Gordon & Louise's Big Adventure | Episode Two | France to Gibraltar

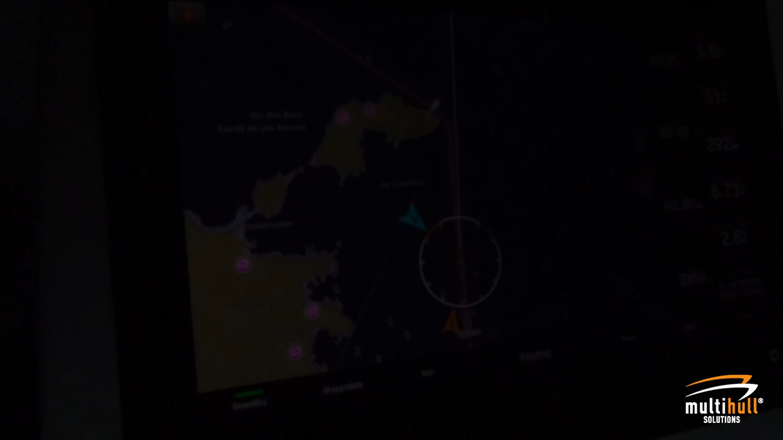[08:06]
I don't think that comes up, but there we go. Anyway, yeah, all you can see is the reflection.